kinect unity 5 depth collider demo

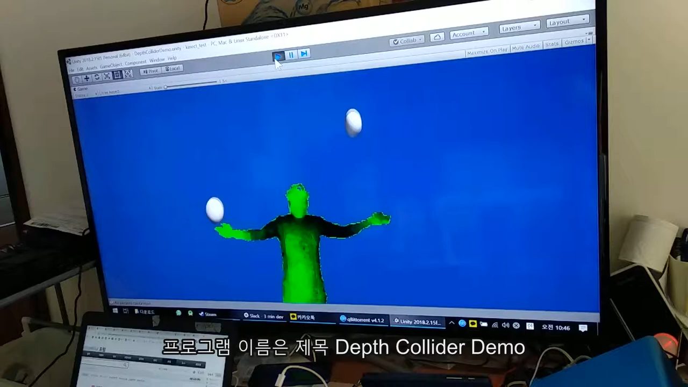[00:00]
보시는 프로그램 이름은 Depth Collider Demo. 이렇게 깊이를 인식해서 계란치기를 하고 있는데 이걸 활용해서 좀 코드를 수정을 해보고 게임을 한번 만들어 보려고 합니다.